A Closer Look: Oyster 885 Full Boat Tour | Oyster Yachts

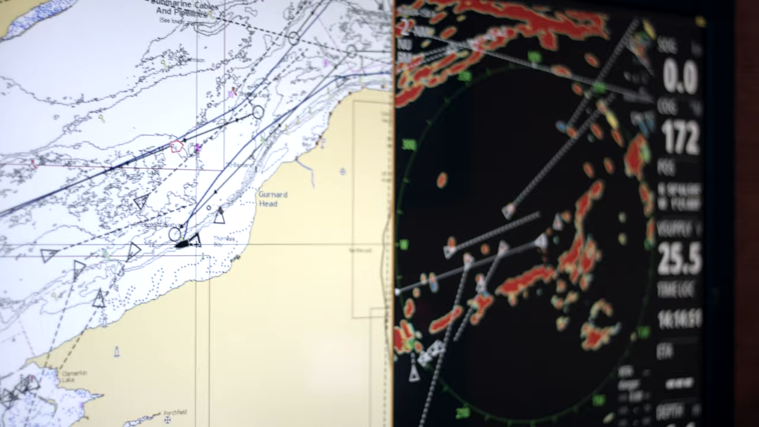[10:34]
You can split your navigational information on the big screen to suit exactly how you would like to view it.